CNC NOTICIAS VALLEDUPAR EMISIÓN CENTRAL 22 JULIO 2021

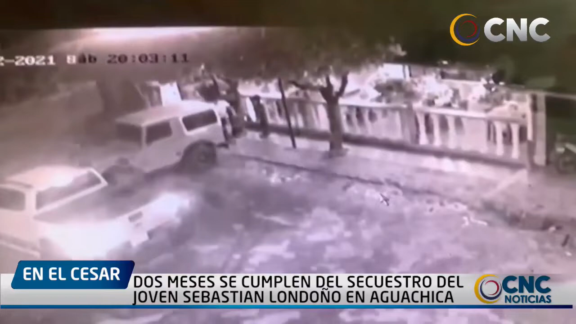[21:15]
camioneta donde se lo llevaron con rumbo desconocido el hecho quedó registrado en cámaras de seguridad del lugar la gobernación del Cesar en comité de orden público aprobó un recurso económico de hasta 20 millones de pesos en el que estuvieron presentes delegados de la policía ejército y el CTI de la fiscalía en virtud de obtener información precisa que permite ubicar al joven Sebastián la ciudadanía de